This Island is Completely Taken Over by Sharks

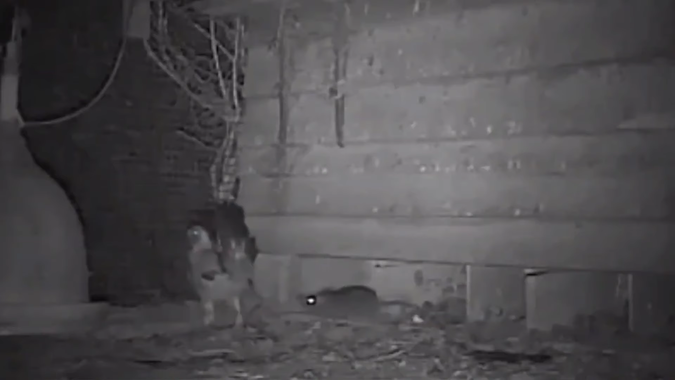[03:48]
While the chicks are much larger than the mice, they're basically defenseless, and their parents aren't used to fighting off predators.